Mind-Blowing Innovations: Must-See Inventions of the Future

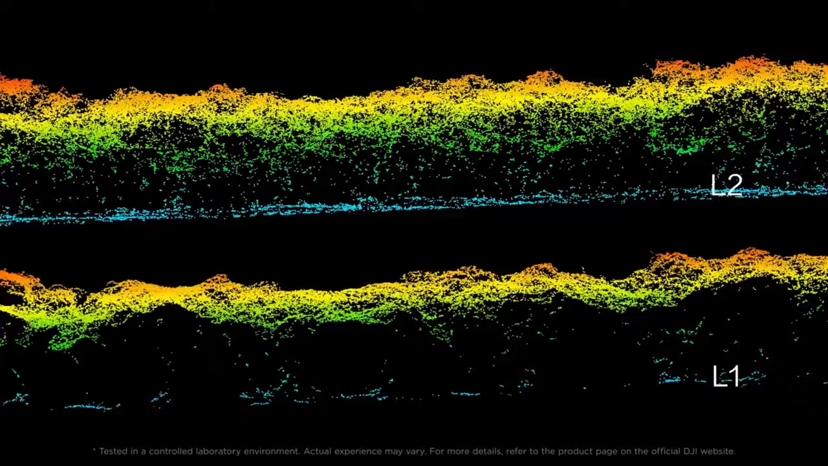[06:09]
But what sets the Zenmuse L2 apart is its versatility,